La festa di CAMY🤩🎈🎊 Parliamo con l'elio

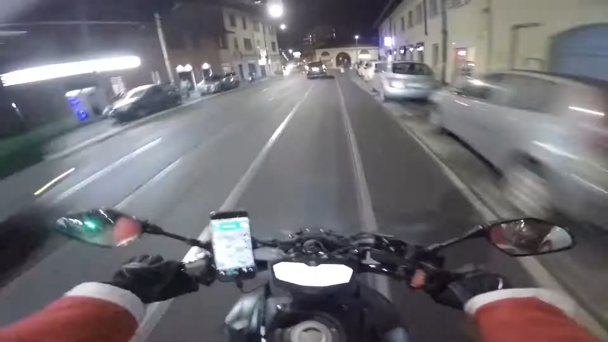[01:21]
Ecco vedete Io parlo con voi Porca E ho sbagliato strada Perché non dovevo andare di qua Vabbè Ma seguiamo il navigatore Dato che l'ho messo Ma è tardi Sono tipo le 8-10 Sto andando a casa di Camilla Dato che è il suo compleanno E c'è la festa E siccome io tanto non bevo A prescindere Posso tranquillamente andarci in moto E registro lo stesso A per dirvi questo B perché Sono vestito lo stesso Da Babbo Natale E quindi Fino